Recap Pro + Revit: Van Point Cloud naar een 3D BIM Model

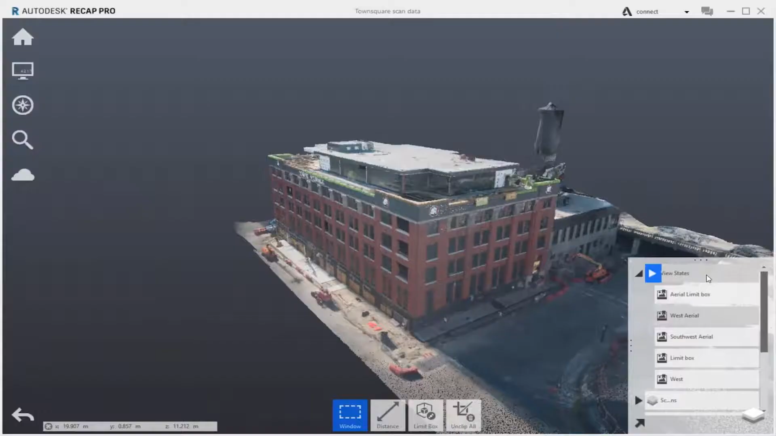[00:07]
modeled in Revit, and coordinated in Navisworks.
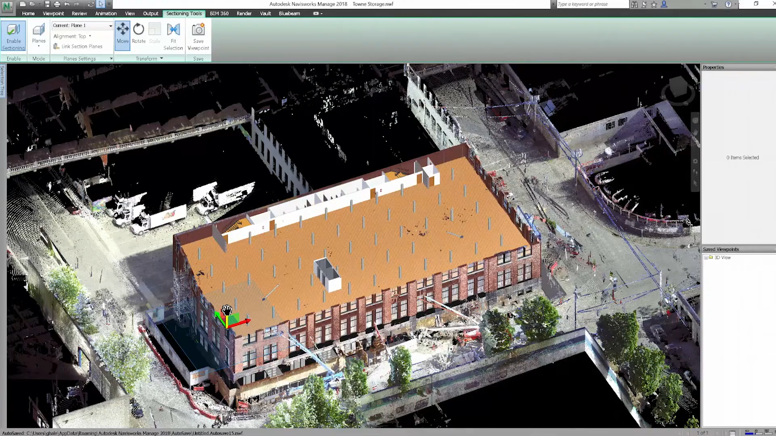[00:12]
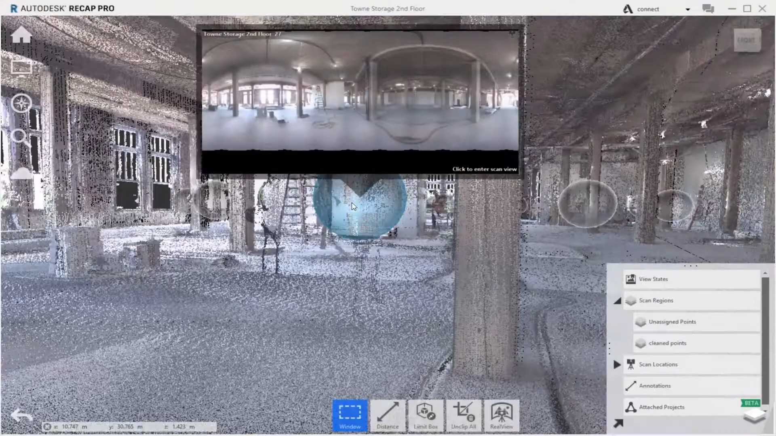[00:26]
If we go into real view mode, we can take measurements,
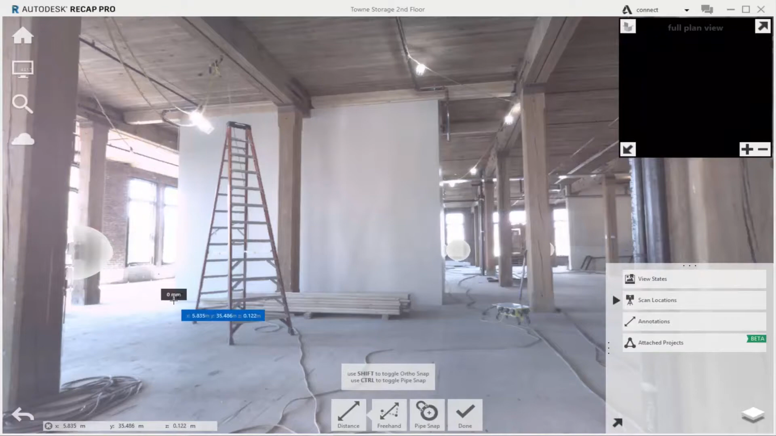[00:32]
add comments, and share the project with everyone involved.
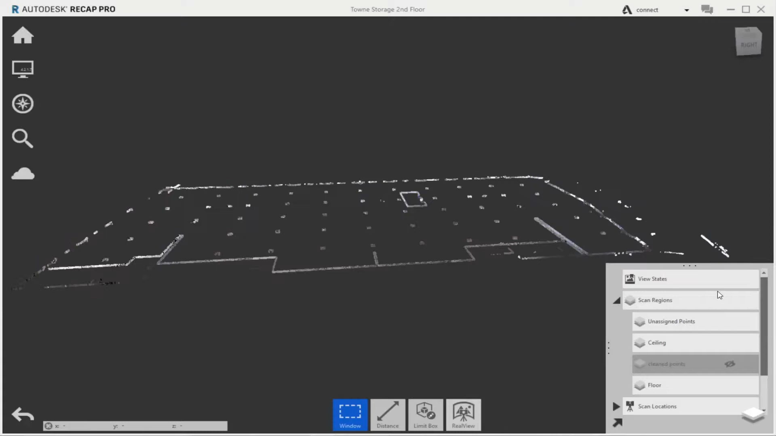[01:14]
to produce either a 3D model or a 2D floor plan.
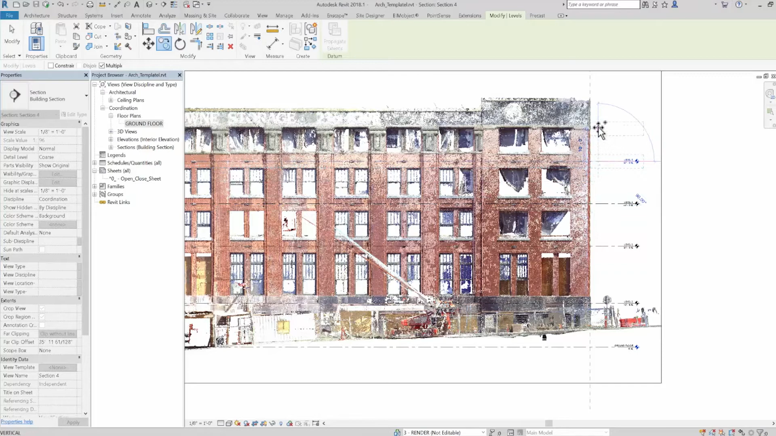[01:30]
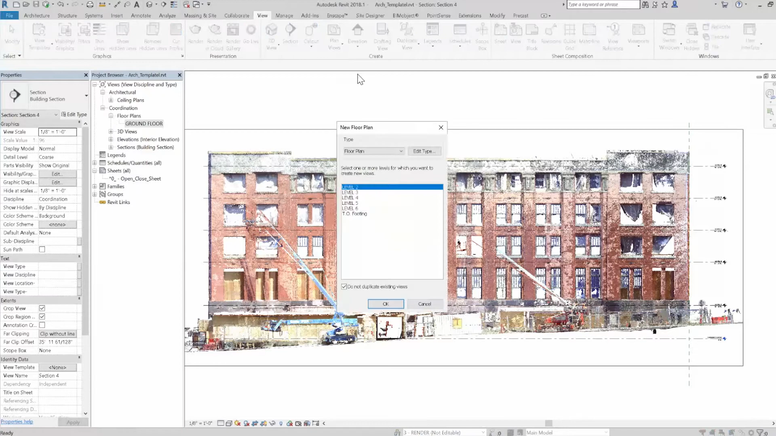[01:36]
Let's change the points to a single color.
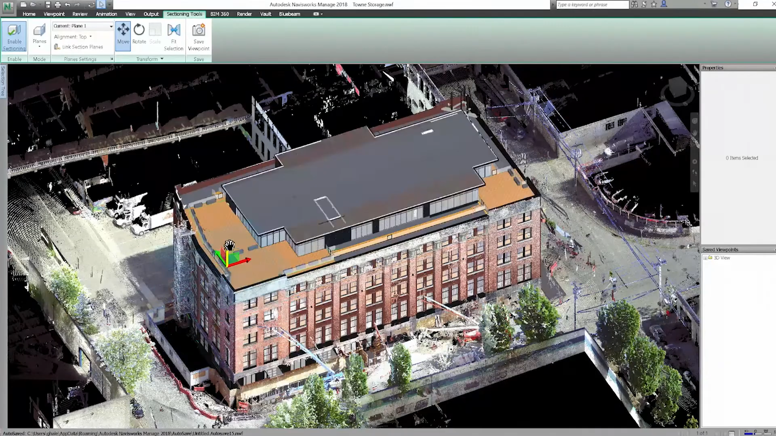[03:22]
We'll bring in the Navisworks model, which was created in Revit.